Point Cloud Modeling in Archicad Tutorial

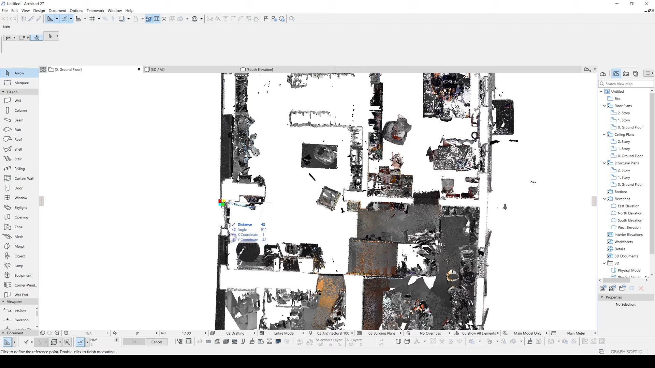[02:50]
Let's hit the M and see that distance. It's 90. So, it's a normal distance for a window. Now we are sure our scale is correct. Let's hit the F3 and in the 3D window we will see our Point Cloud. Here we will see a building with shops in the ground floor.
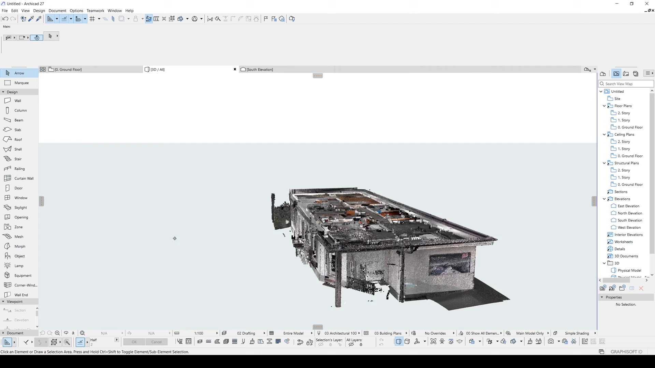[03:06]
You can use your measure between the 3D window too.
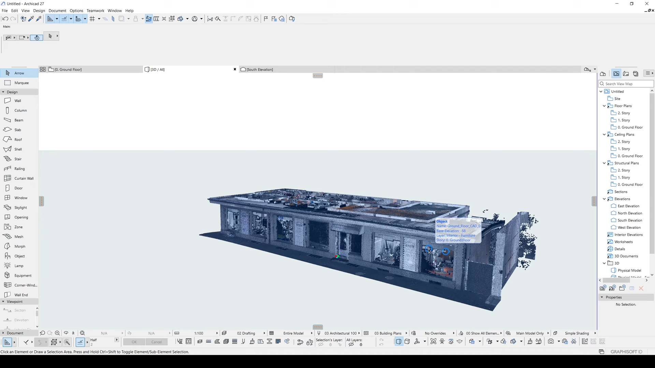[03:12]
Let's hit the M and from here to here it's 140.
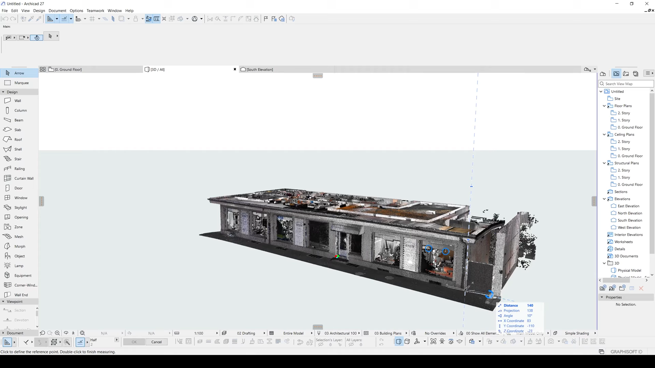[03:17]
So, it's a true distance. Let's go to floor plan.
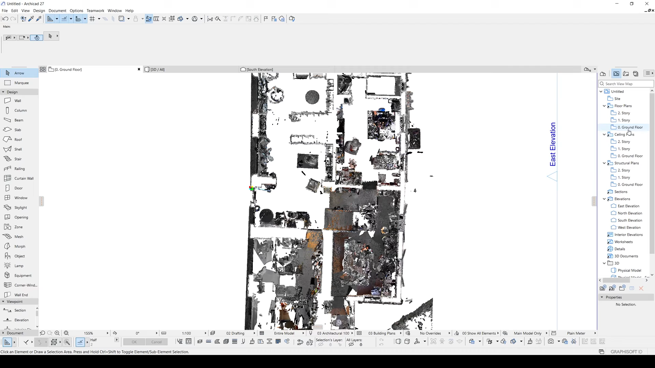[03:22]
Here we are in the ground floor and if we go to Story 1, we will see nothing. So, we must be sure we won't see this Point Cloud in the first Story 2.
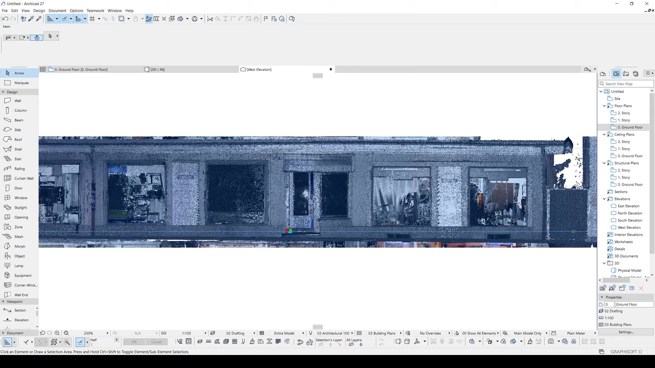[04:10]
I'll go to west elevation. Right-click, click open with current view setting. And here we will see our ground model elevation. Elevation line, this blue line. And our building, zero point which is here. We have a sidewalk here. We have a sidewalk here. The distance between the sidewalk and our zero point is 23 cm.
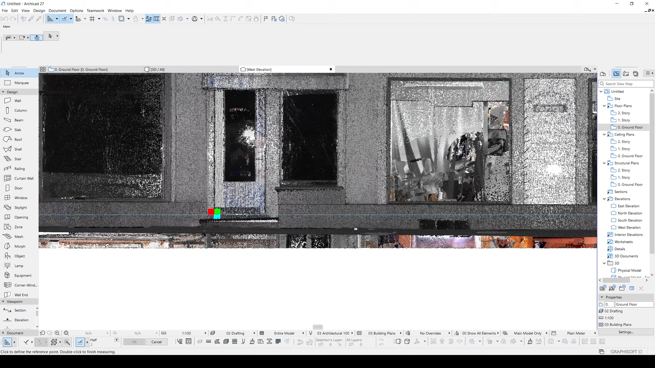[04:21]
But here we can also see the zero point of the Point Cloud. And that zero point matches with the door elevation. So, it seems correct. If it wasn't correct, you could change the elevation of the building by selecting it and hitting Ctrl plus.
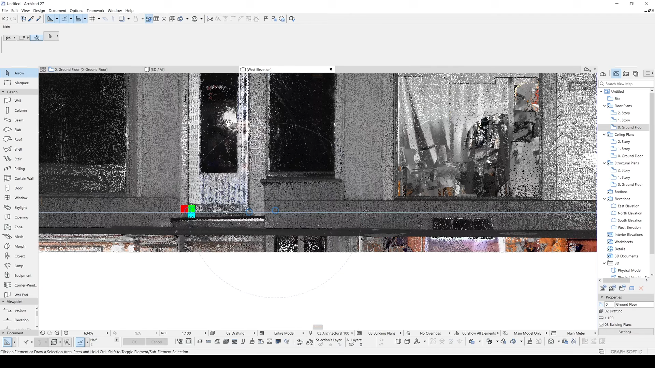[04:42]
9.
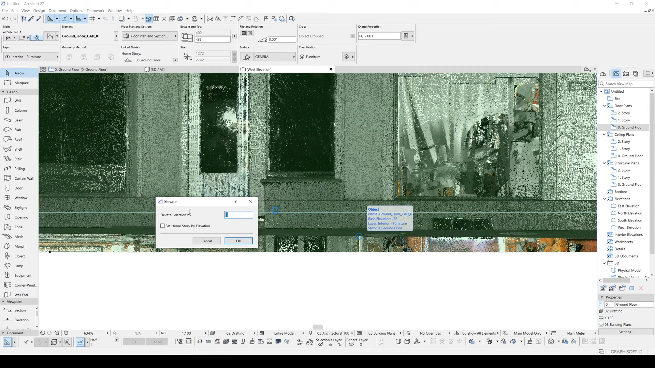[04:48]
And here you could import your correct value and elevate your building according to that distance.
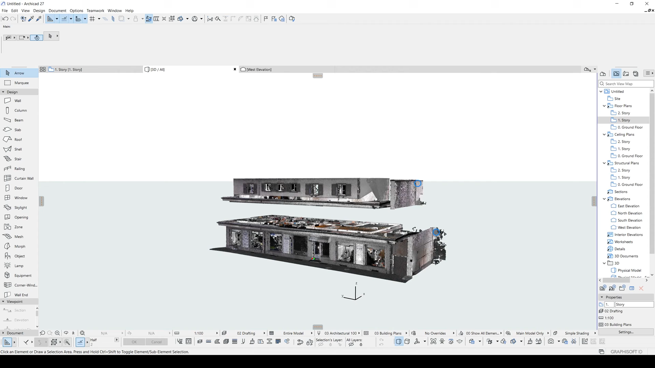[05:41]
But in the real world, its coordinate must be at the zero. And it's going to be same with the first ground floor. Therefore, we will match them manually. Let's click this ground floor and see its elevation from the zero point. It's minus 58. Let's select this and make the value the same.
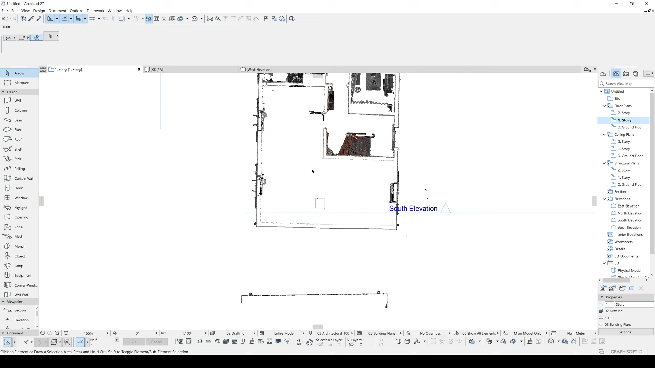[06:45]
After changing its position, if we go to 3D window, we will see that they are also matched. As you can see, matching them one by one is a very hard process. So, instead of placing them one by one, we can place them all in once. Now, let's try that too.
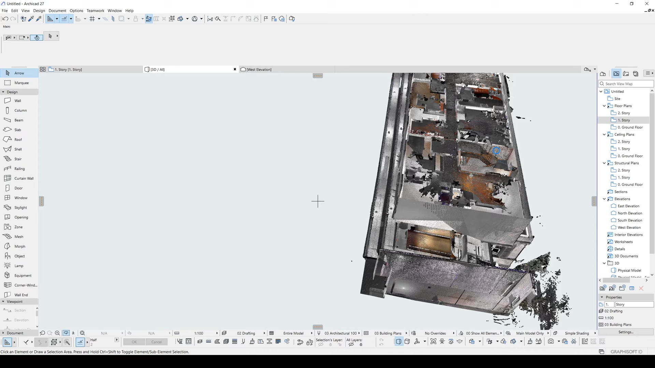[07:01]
By the way, I want to mention that these are our prepared point cloud scans. Achieving this stage requires professional help and a powerful PC as raw point cloud data is too large and demanding for an average computer.
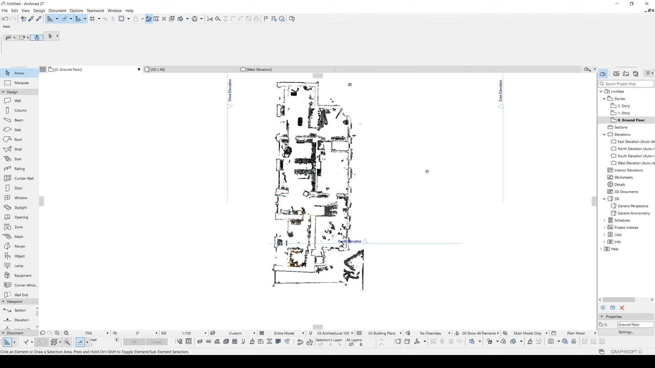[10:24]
Let's make the same for all models. We cannot see the first story here. Because we didn't set up its visibility.